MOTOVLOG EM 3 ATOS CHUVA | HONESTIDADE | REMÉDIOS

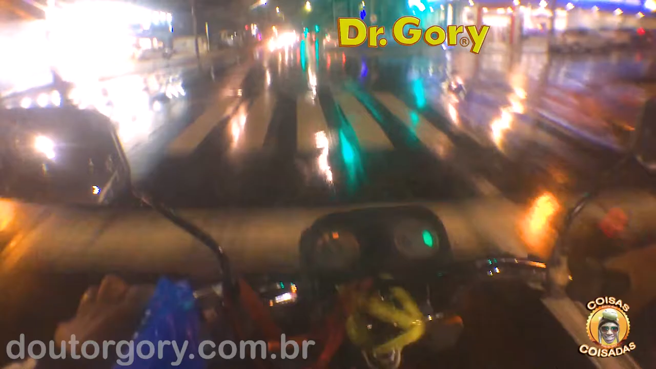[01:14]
vão cair em algumas gotas aí na tela, não vai dar para limpar não, hein, vocês vão ver tudo malhado aí o negócio, mas é o seguinte, esse dia deu uma chuva aí, opa, água, hein, deu uma chuva aí na, olha o grau, deu uma chuva na cidade, caiu energia, andou cair no ar, andou queimando os negócios, andou regaçando tudo, aí o que aconteceu lá na rádio, queimou um switch de rede, né, que distribui a rede, você põe a internet em alguma coisa e leva com um monte de computador,
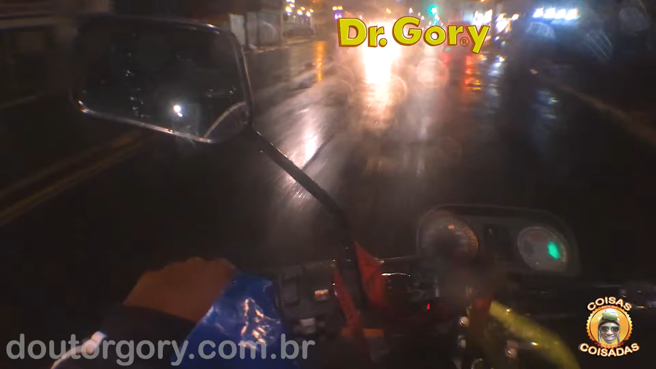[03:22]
que anda desse lado aqui, ó, aquele lado ali é muito coisado, é cheio de, olha, está dando certo, está beleza, a gente até não está conseguindo ver, é, não andamos muito não, já está vermelho aqui do lado de cá, mas está tudo certo, está tudo beleza, graças a Deus, não está chovendo forte, a chuva está, chuva escaninha, da hora, eu já avisei o pessoal lá do grupo,